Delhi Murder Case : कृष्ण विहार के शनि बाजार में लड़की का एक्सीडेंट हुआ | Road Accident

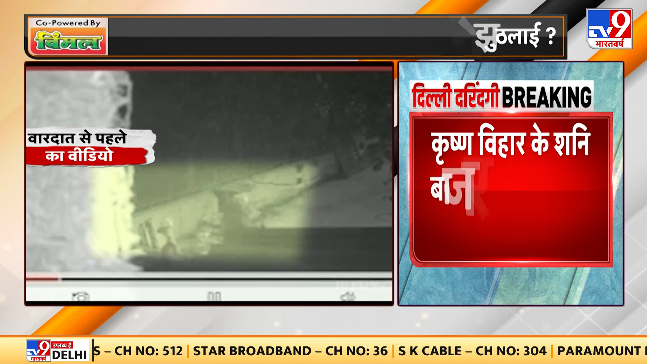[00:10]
कृष्ण विहार के शनी बाजार में लड़की का एक्सिडेंट सूत्रों के वाले से खबर एक्सिडेंट करके आरोपी कंजा
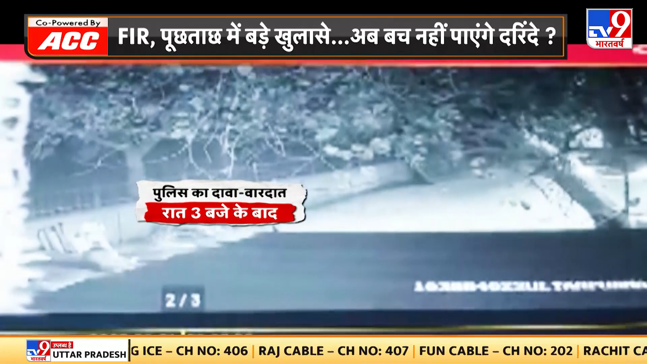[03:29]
ये है घटना का CCTV वीडियो नमबर 3 तारीख एक जनवरी 2023 समय रात के दो बजी कैमरे के फ्रेम में एक बलेनु कार नजर आती है,
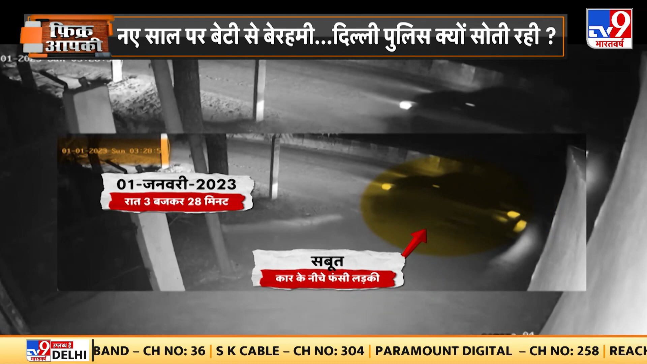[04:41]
अभी इस गटना का पांचवां सीजी टीवी वीडियो सामने आना बाकी है तारीख एक जनवरी 2023 रात तीन बच कर 28 मिनट इसमें भी कार के नीचे वो बॉडी घिसटी हुई नजर आ रही है यानि की सीजी कीवी नंबर चार और पांच के हिसाब से रात के अंधेरे में सुंसान सड़क पर लड़की को कार से खसीरते हुए अब तक खरीब 23 मिनट हो चुके है